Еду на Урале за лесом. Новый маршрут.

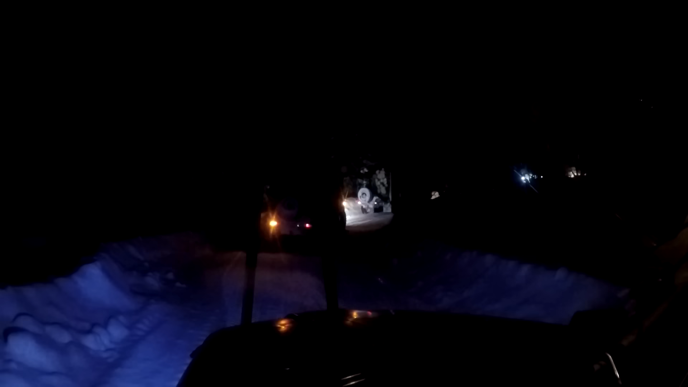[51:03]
Творение машин колесо новое этом на КамАЗе на прицепе меняли, сколько так получается, 5 машин стоим. Ну, уже поменяли, я только вот, ну, они вперед меня уехали. Уже давно. Я потому что застоял, когда они меня обогнали, пока я там перегружался, пока туда-сюда. Так бы я первый, конечно, уехал бы давно уже. Уже давно бы, скорее всего, дома был бы, приехал. Где-то часа два, получается, потерял по времени с этой перегрузкой, пока буксовал там же.